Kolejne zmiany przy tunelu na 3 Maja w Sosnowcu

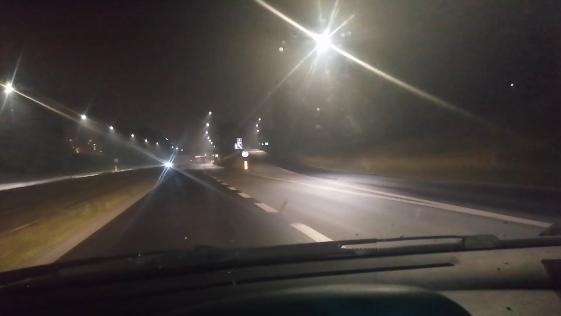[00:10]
też objazdy, które aby pokazać najlepiej jechać wieczorem i obecnie takim objazdem, który najlepiej pokazać wieczorem jest Sosnowiecka ulica 3 Maja i remont tunelu tramwajowego, gdzie tramwaj zjeżdża w kierunku pętli na Zagórzu,
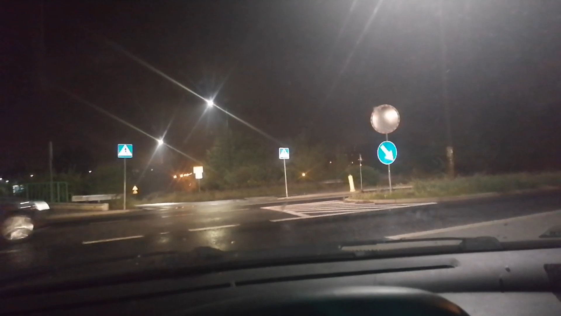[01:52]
To jest ciąg, jakim my jedziemy objazdem, dodatkowo oznakowany znakiem stop, więc obowiązek dla każdego zatrzymania. To powoduje, że te korki się tutaj tworzą, tworzą, tworzą. Tutaj właśnie owe zapadlisko, które było ciągle w remoncie.
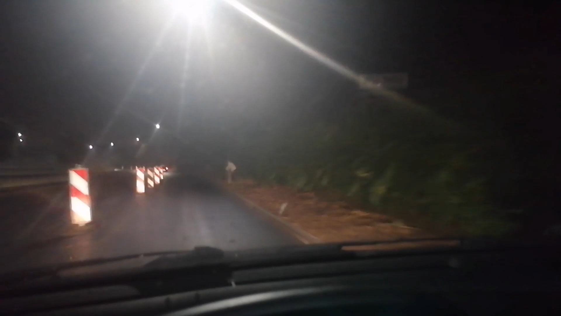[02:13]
Przejazd przy nim tylko, jak widzimy, z krajnym, prawym pasem. I z tego, co widzę, właściwie do rozjazdu, czy to na, do rozjazdu na 9,4 w zasadzie w ten sposób, w ten sposób jedziemy.